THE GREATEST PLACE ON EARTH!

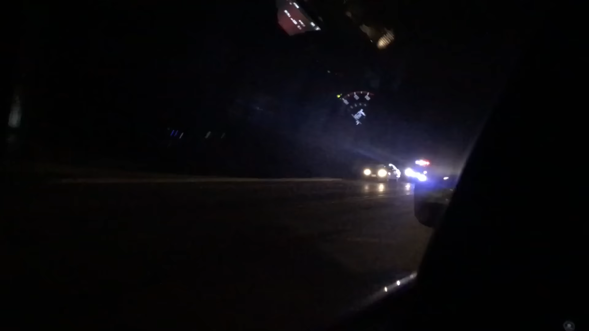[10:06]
There's always a police officer pulling someone over around here. It's crazy. Ooh, snap.